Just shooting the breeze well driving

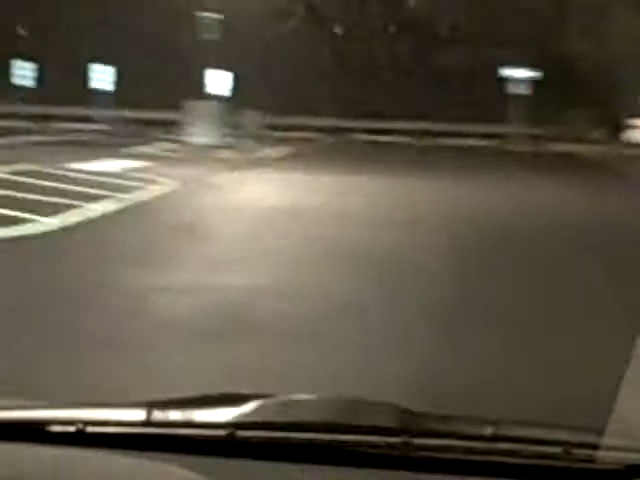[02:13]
What are you talking about? This empty, epic park parking over space. Here every there's fucking nobody time. Fucking here. Apparently, there's nothing in New York City on a Sunday night except hookers and guys and dudes doing drug deals in this fucking parking lot.